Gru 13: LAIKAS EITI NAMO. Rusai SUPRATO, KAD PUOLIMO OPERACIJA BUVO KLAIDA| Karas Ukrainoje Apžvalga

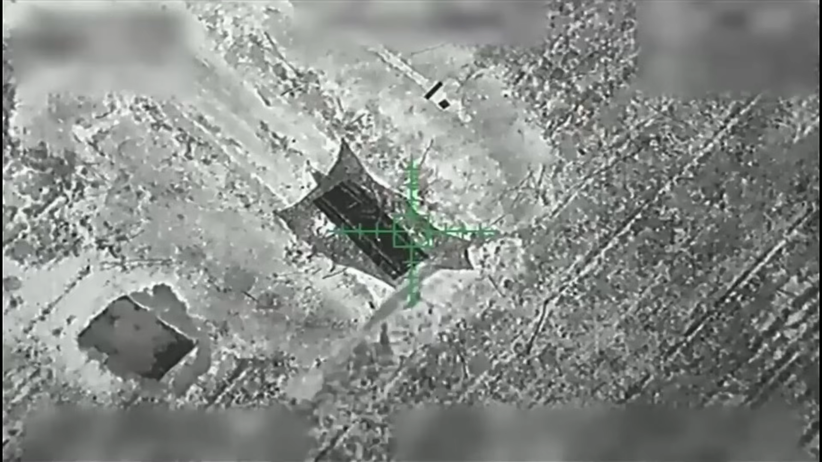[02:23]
Ukrainos kovotai iš sienos apsaugos rinktinės taip pat buvo labai sukoncentruoti šiame regione.
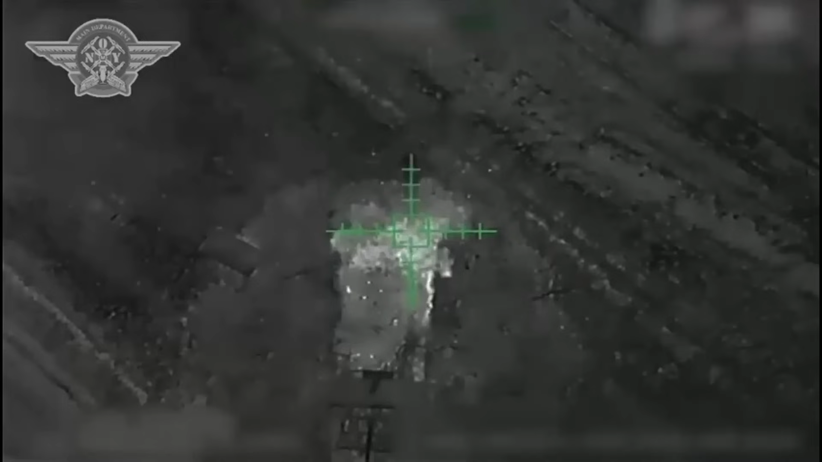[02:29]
Geologuotas vaizdo įrašos parodo, kad jiems pavyko sunikinti dar vieną tanką,
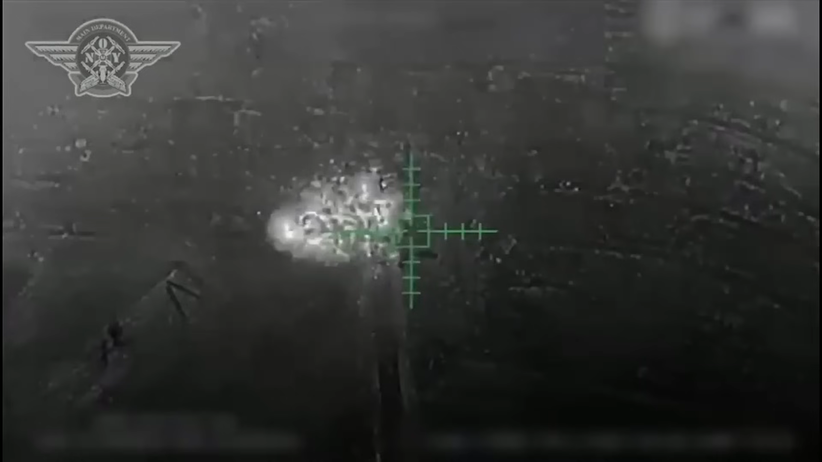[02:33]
švarvoto kovos mašiną, haubicą, mažą amunicijos saugyklą ir grupę kareivių.
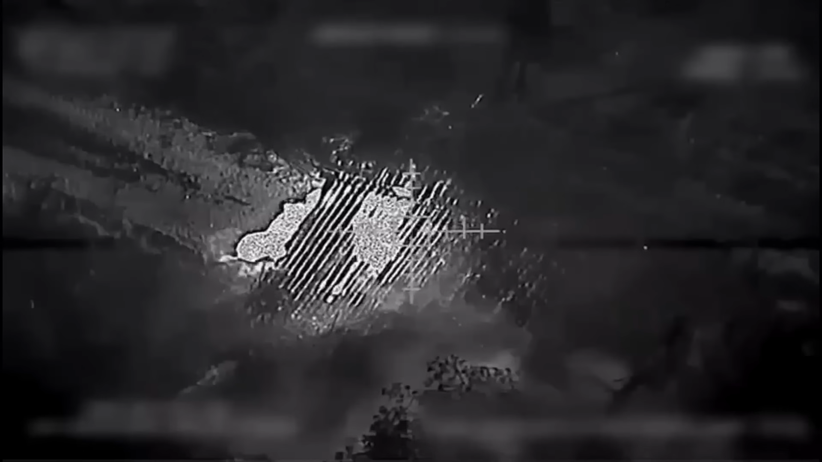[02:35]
Taigi frontų liniją šiame regione yra stabiliai laikoma.